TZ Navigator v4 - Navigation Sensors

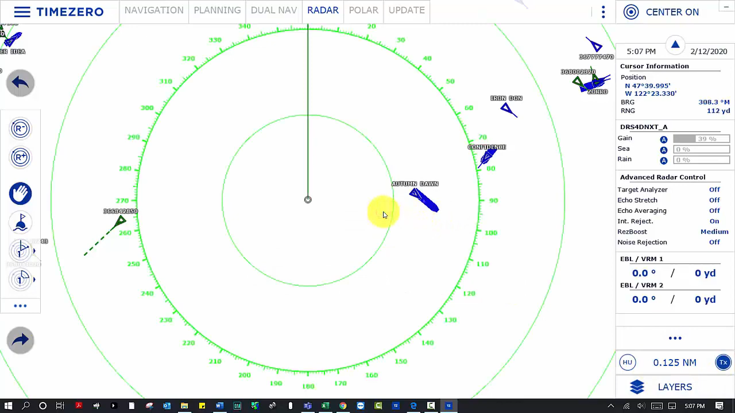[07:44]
a couple of things since i'm connected to this radar this is one of the furuno solid state doppler radars which gives me the ability to work in target analyzer mode so if i click on target analyzer
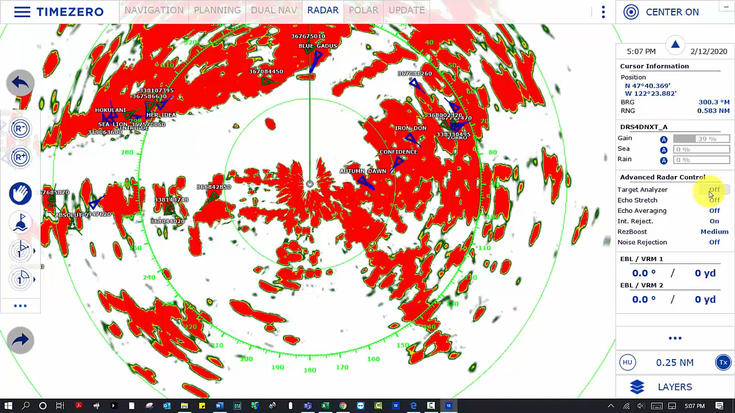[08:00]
you'll see that the echo turns green and anything moving towards me at greater than two knots would turn red if i was underway you would see those two targets just off my port bow turn red i can also acquire them manually by right clicking and selecting acquire target
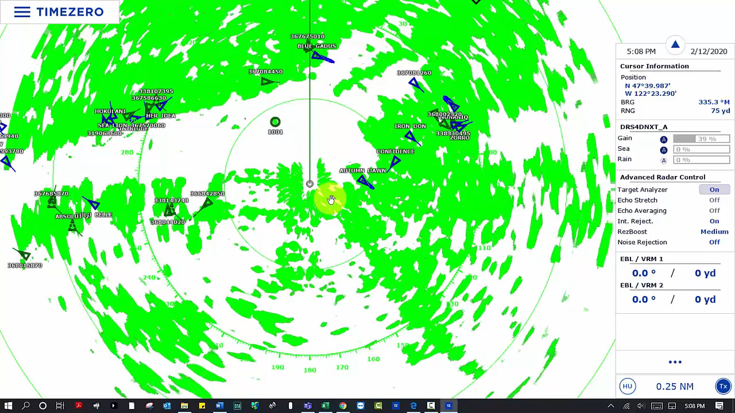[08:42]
the flashing red indicates that it's close for my cpa or closest point of approach alarm but since i'm tied to the dock i'm not really worried about that